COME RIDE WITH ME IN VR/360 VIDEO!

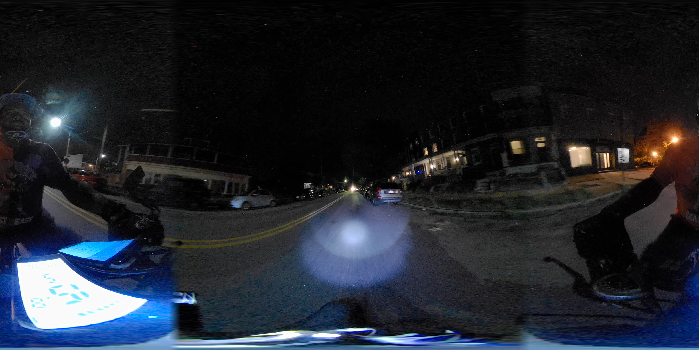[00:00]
Oh my God, the Christmas lights up. Merry Christmas, BD family. Merry Christmas in July. They got the Christmas lights out.